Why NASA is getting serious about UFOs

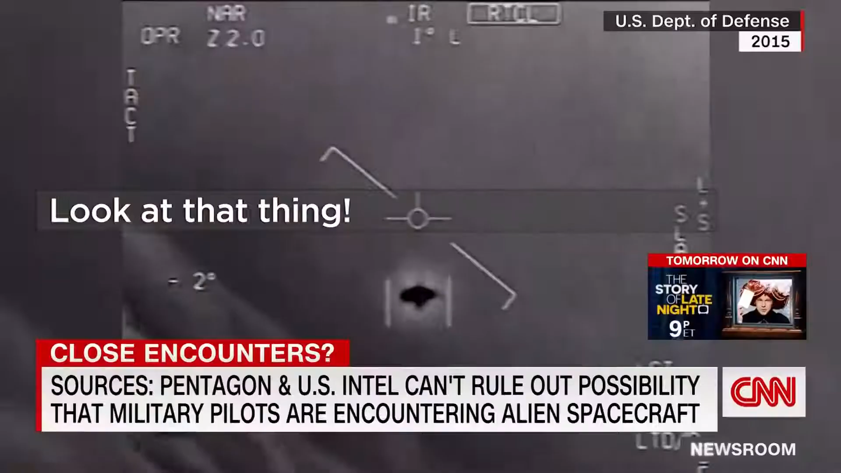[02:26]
Look at this thing. It's rotating. A U.S. Navy aircraft captured images of that rotating thing back in January 2015,
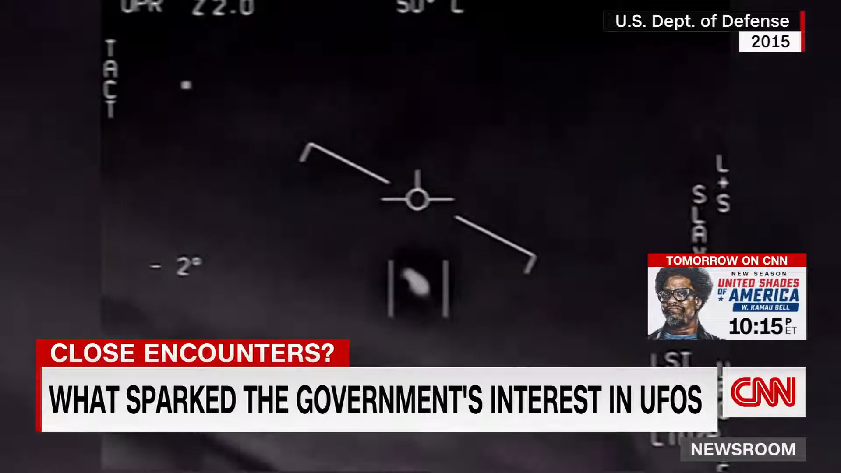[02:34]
off the coast of Jacksonville, Florida. Also in 2015, just a few weeks later, this happened. Watch as a Navy aircrew struggles to lock onto a mysterious, fast-moving object off the Atlantic coast.
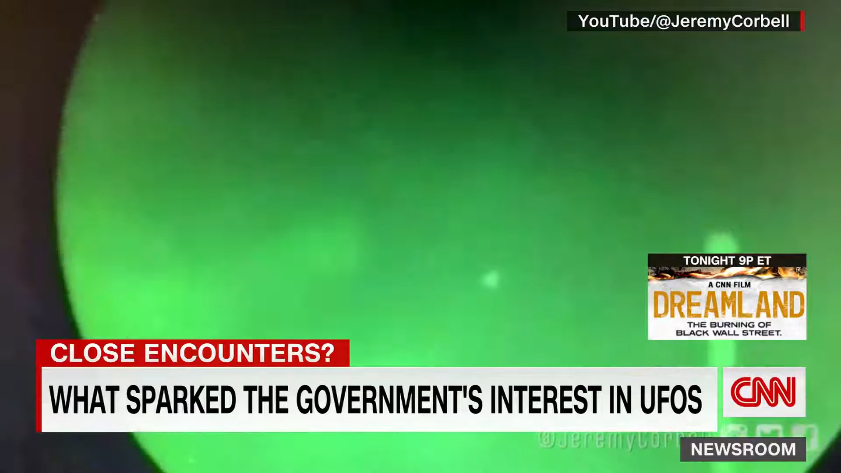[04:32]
along with the images and a now-defunct $22 million program designed to investigate UFOs. So what are we to believe about moments like this?
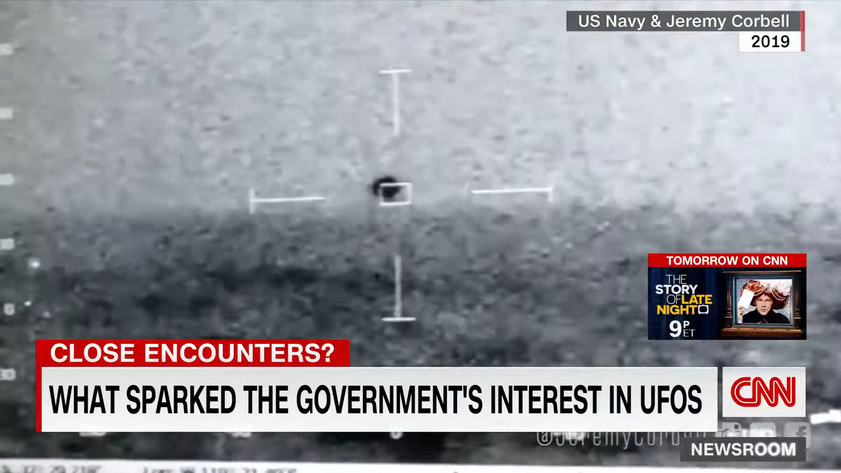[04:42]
MOHAMED ALCINDOR, Former U.S. Air Force Specialist, U.S. Air Force Specialist, U.S. Air Force Specialist Whoa, it's getting close. It splashed. YAMICHE ALCINDOR, Former U.S. Navy officer, The Pentagon's research into the ocean, members of the U.S. Navy captured that footage of an unidentified flying object spotted off the coast of California in July 2019,
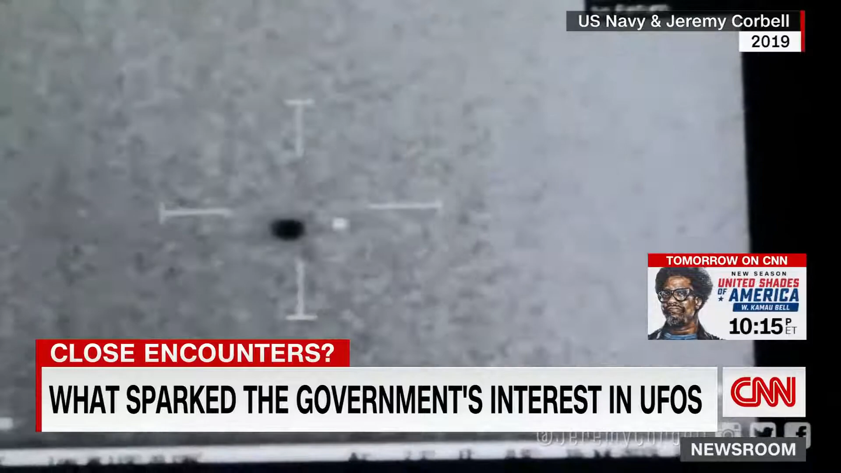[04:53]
just before it vanished into the ocean.